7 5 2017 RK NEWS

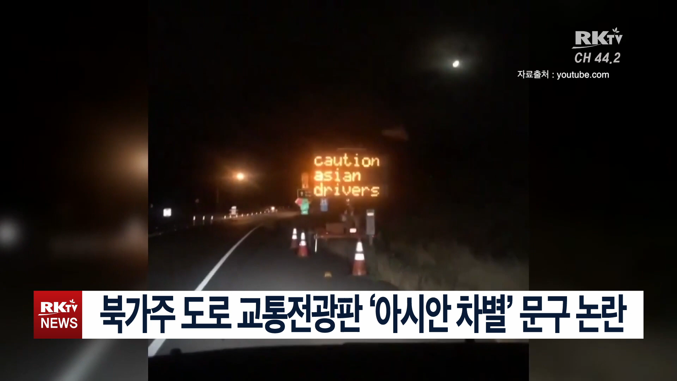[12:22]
영상 속에는 전방 주의라고 적혀 있어야 할 전광판에 아시안 운전자 주의라고 떡하니 자리 잡고 있습니다. 이에 대해 캘리포니아주 교통국은 해커들의 소행으로 보인다고 밝혔습니다.
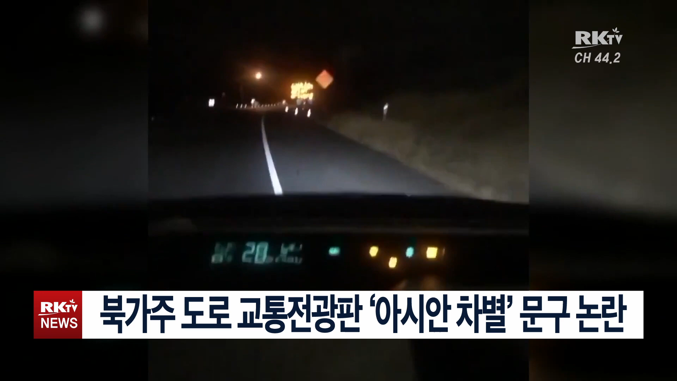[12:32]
실제로 교통국의 전광판은 수년간 해커들의 타겟이 되어왔습니다. 지난해 세크라멘토 인근 딕손 지역 전광판에는 전방 공짜 매춘부, 지난 2014년 샌프란시스코에서는 고질라 공격 돌아가세요라는 사인이 목격된 바 있습니다.